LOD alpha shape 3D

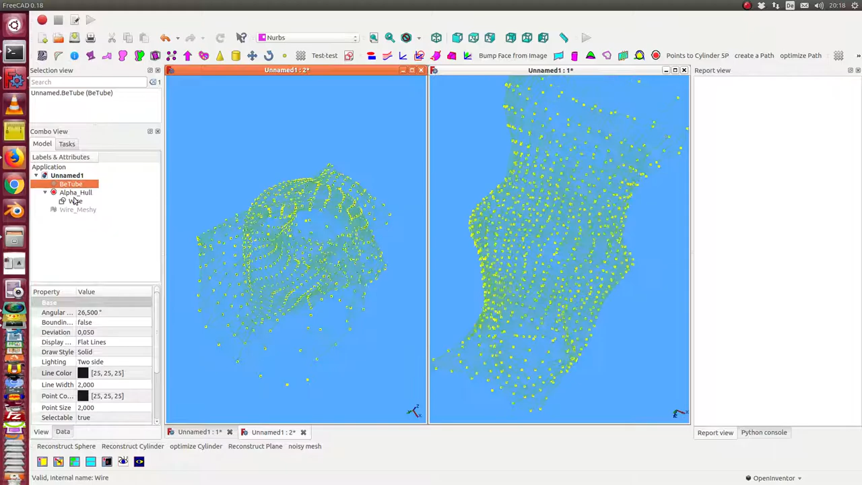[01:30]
Und der Berechner der Körper, der jetzt rauskommt, den sieht man jetzt in diesem Liniennetz auch nicht allzu gut.
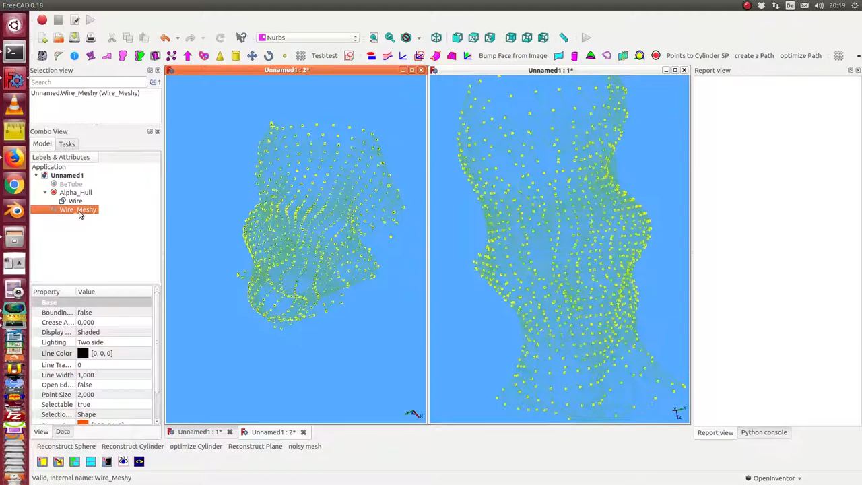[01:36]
Da gibt es noch die Möglichkeit am schnellsten, das mit einem Mesh zu machen. Und der Mesh, der sieht jetzt so aus.
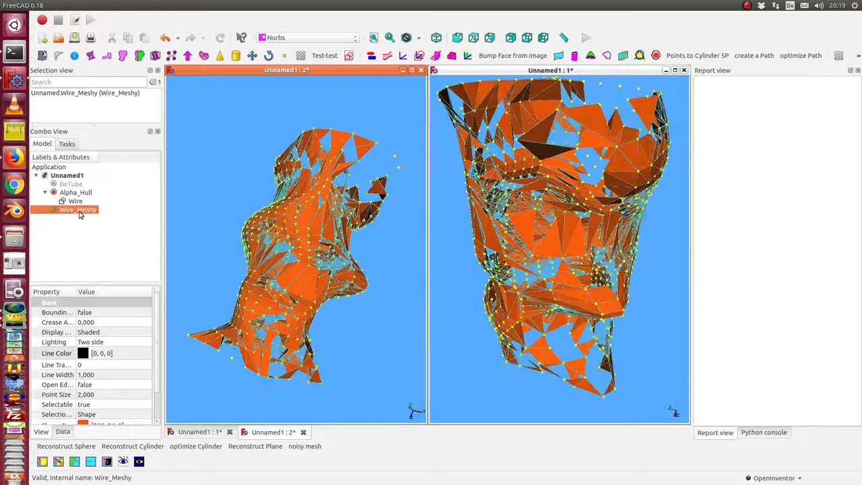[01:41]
Das wäre also jetzt die Verformung, die Vereinfachung gegenüber dem Originalkörper. Ich blende mal die Kontrollpunkte aus.
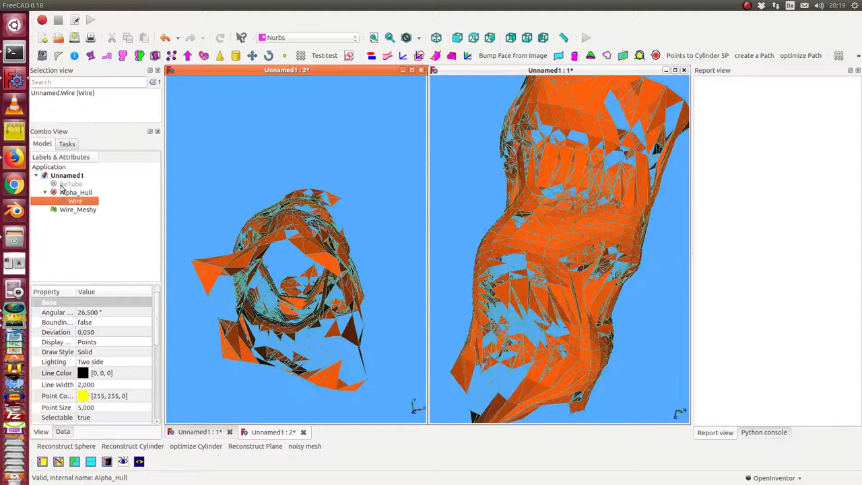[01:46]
Ich blende die Hülle aus und blende den Originalkörper ein. Das sehen wir also jetzt.
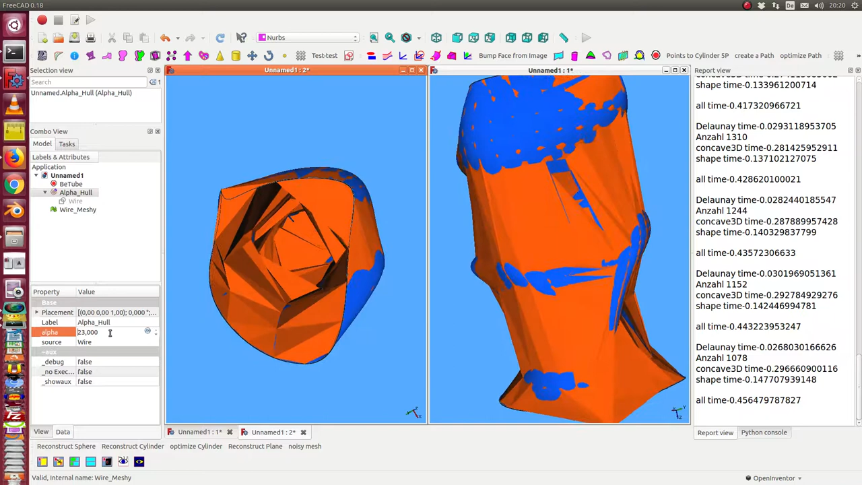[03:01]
Und wenn ich 100 habe, dann habe ich die konvexe Hülle.
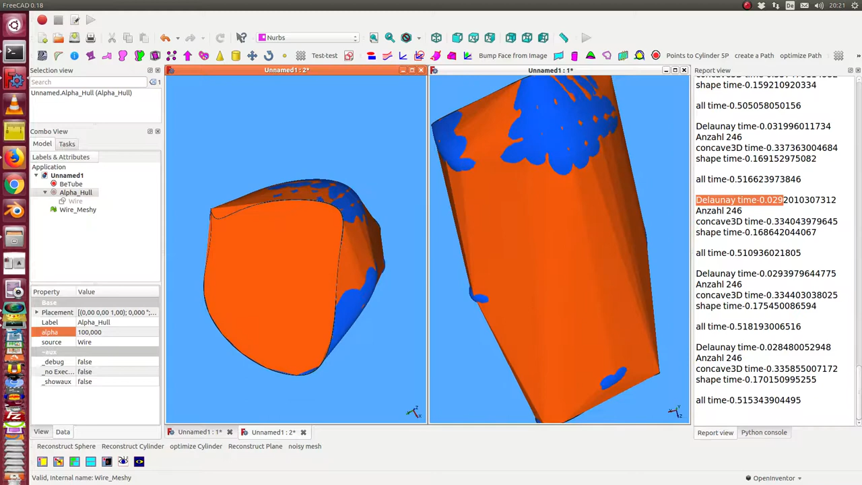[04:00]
liegt jetzt im Bereich von 3 Hundertstel Sekunden. Das ist meiner Meinung nach ganz wenig.